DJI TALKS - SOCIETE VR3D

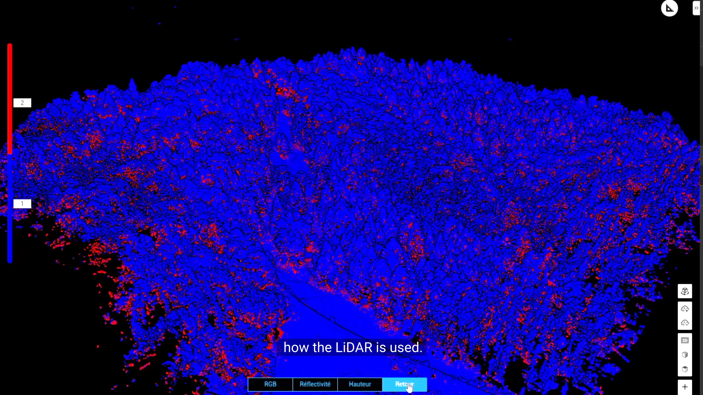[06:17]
comment est utilisé le lidar on a les données de base les données brutes acquises qui sont traitées
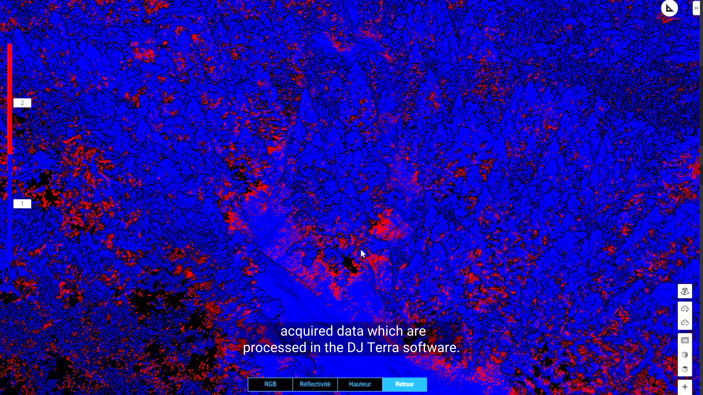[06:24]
dans le logiciel DJI Terra mais on peut aller plus loin avec la suite de logiciels partenaires avec lesquels DJI travaille notamment TerraSolide sur lesquels on va aller chercher de la donnée supplémentaire on a vu tout à l'heure un
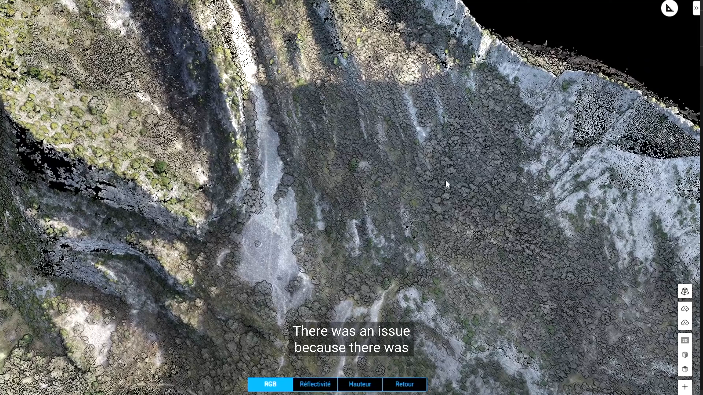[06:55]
il y avait un enjeu parce qu'il y a eu un éboulement qui s'est produit au droit d'un camping et aujourd'hui qu'est-ce que
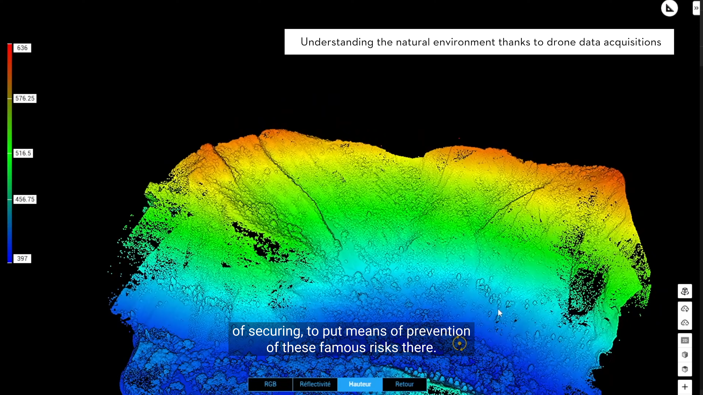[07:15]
de prévention de ces fameux risques et aujourd'hui on est intervenu sur
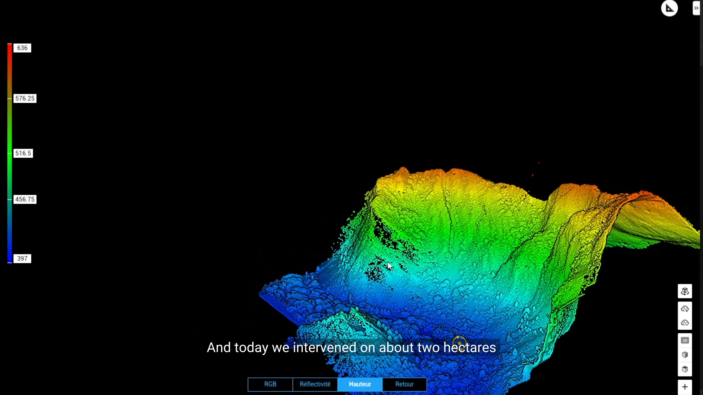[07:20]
environ 12 hectares sur l'ensemble du piémont et pareil on l'a complété
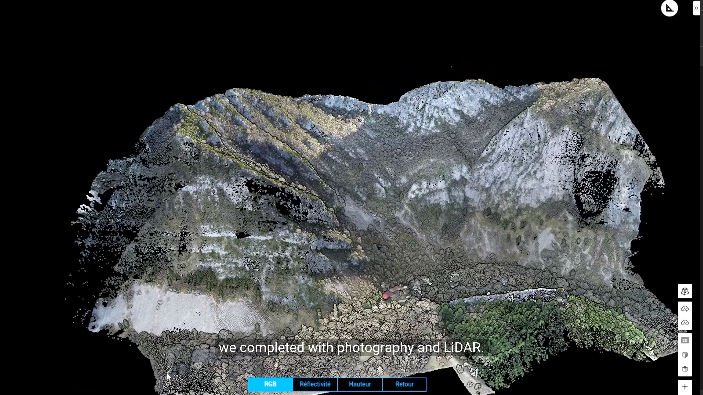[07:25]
donc de la photographe plus du
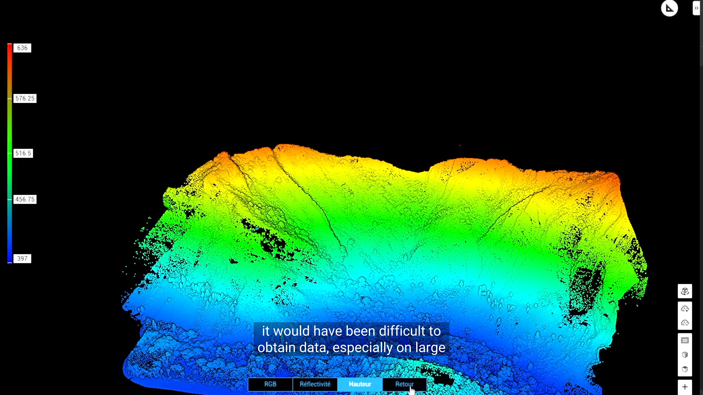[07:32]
notamment sur des gros blocs qui se sont même introduits
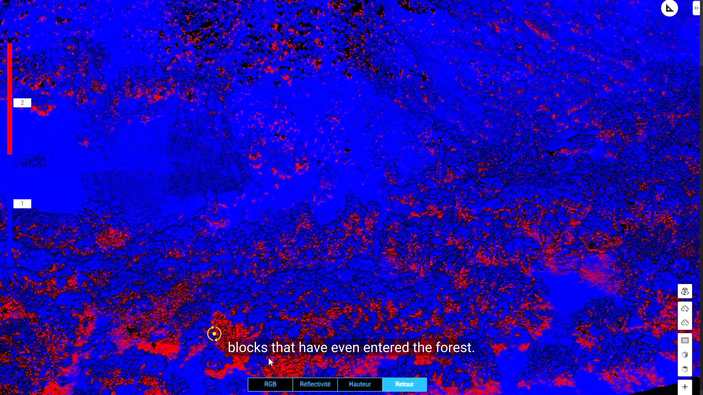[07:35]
dans la forêt et aujourd'hui on veut connaître la structure
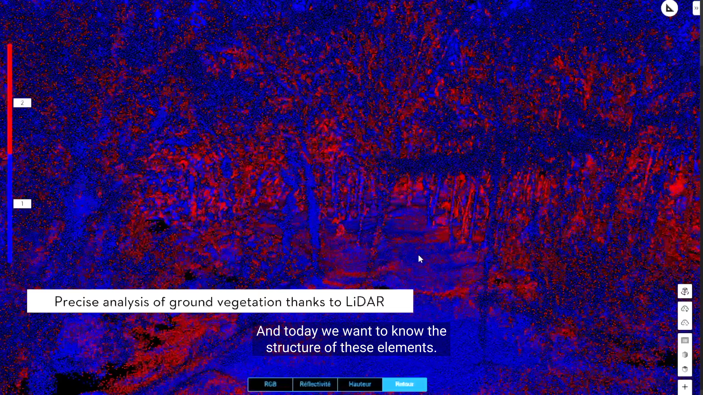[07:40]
de ces éléments donc ça nous a permis de le faire et ce qui est intéressant de savoir c'est que le
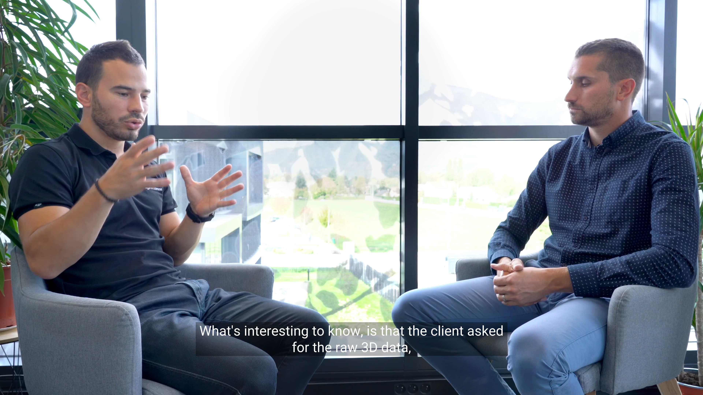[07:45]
donneur d'ordre demandait à ce qu'il y ait les données 3D brutes c'est à dire
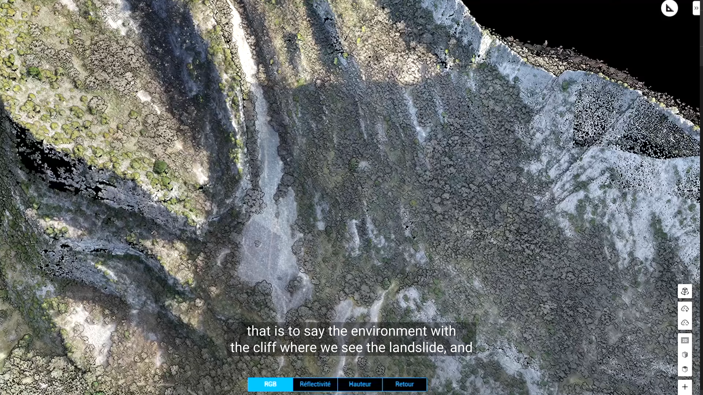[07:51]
l'environnement avec et la falaise où on voit l'éboulement et
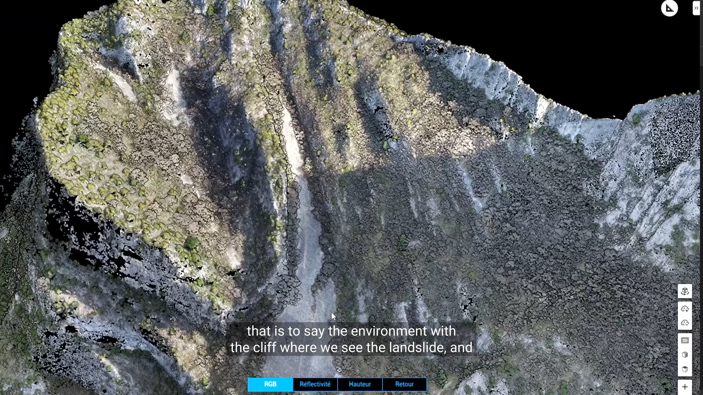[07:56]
les points de chute avec le camping en dessous des espaces dédiés etc
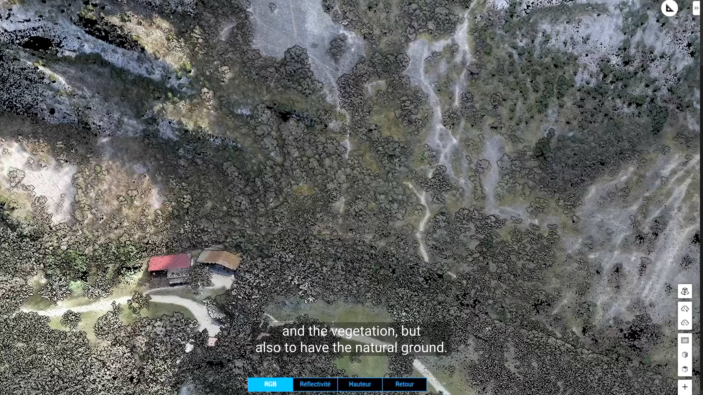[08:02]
et d'avoir la végétation mais aussi d'avoir le terrain naturel et là on passe par des
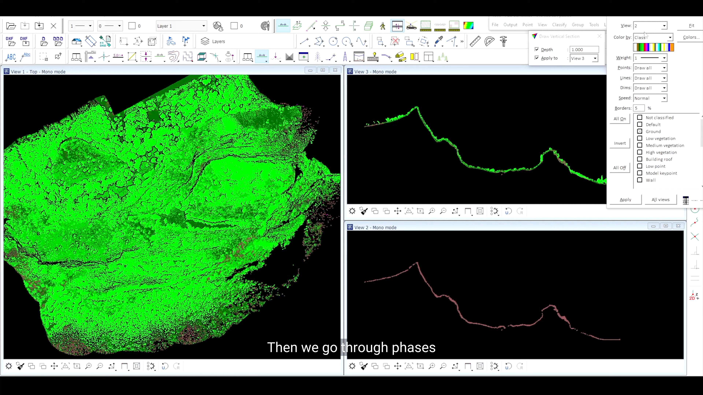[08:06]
phases de traitement avec terra solide qui permettent la classification donc de dire bah tiens on
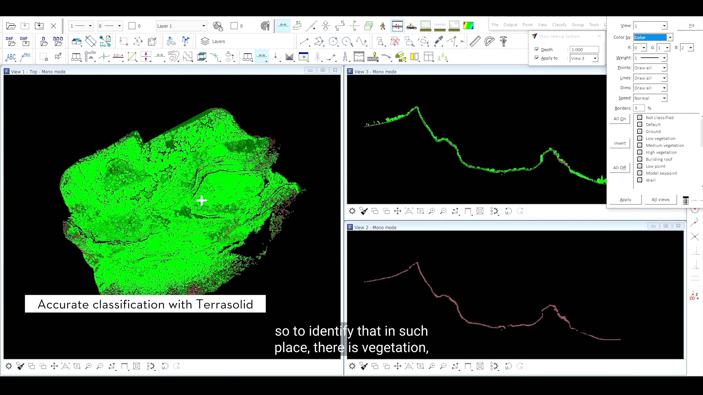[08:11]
a cet endroit il y a de la végétation on l'enlève puisqu'on veut connaître la structure du terrain en dessous on
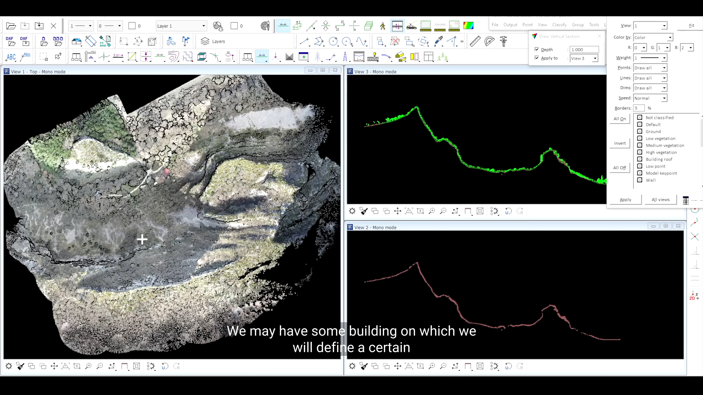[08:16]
a peut-être du bâtiment sur lequel on va dire bah tiens ça c'est d'une certaine couleur et d'avoir
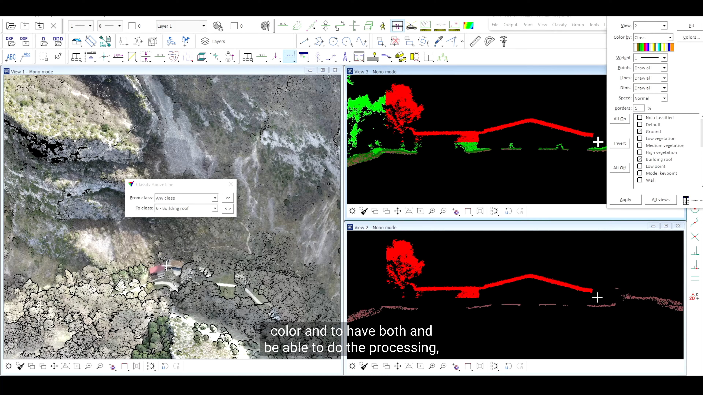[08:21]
les deux et d'être capable de faire le traitement ça permet de voir que évidemment dans
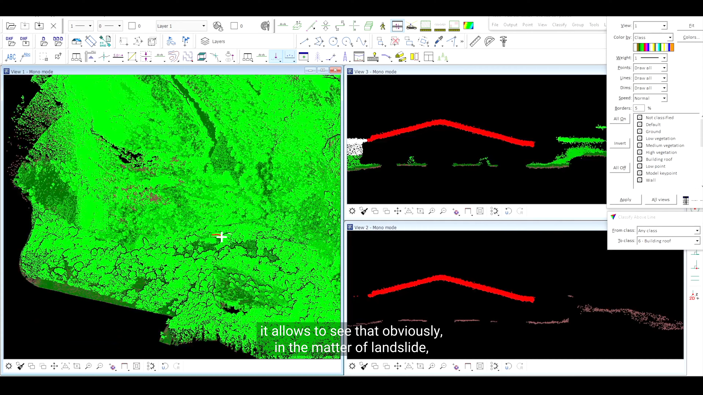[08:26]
les thématiques d'éboulement la végétation va créer des ancrages aussi pour éviter que le
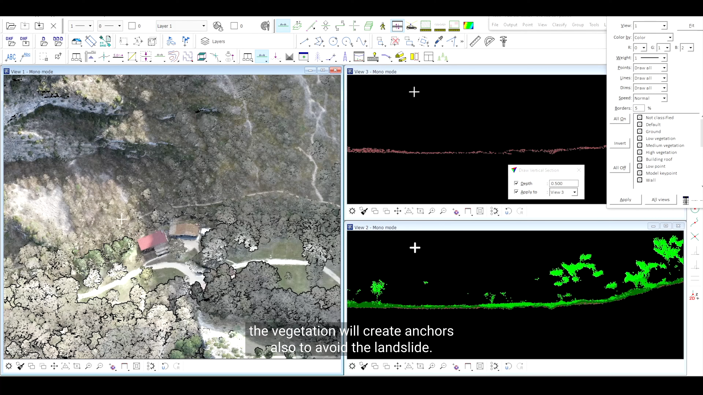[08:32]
terrain ne parte donc c'est important d'avoir les deux quoi voilà et aujourd'hui grâce à cette suite de DJI Terra nous
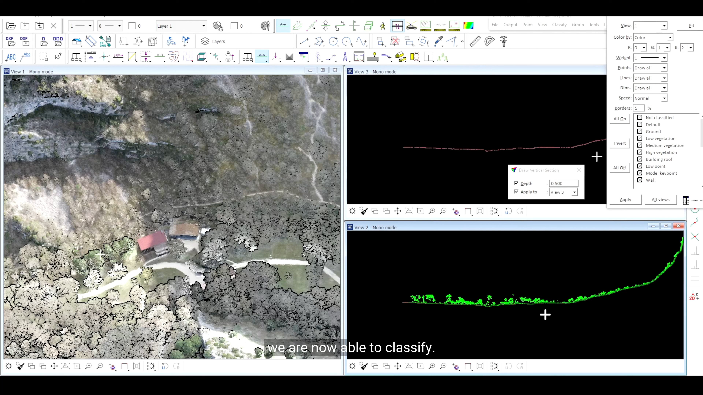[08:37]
sommes capables aujourd'hui de classifier d'une part parce qu'aujourd'hui un nuage de points c'est bien par contre la classification c'est obligatoire